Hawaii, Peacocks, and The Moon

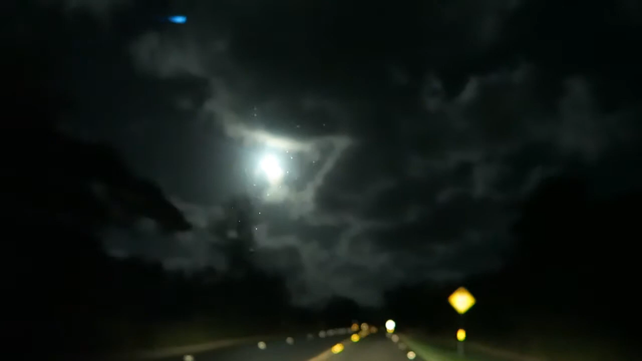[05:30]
It's supposed to be really big tonight, like bigger than it's been closest since it's been since 1948.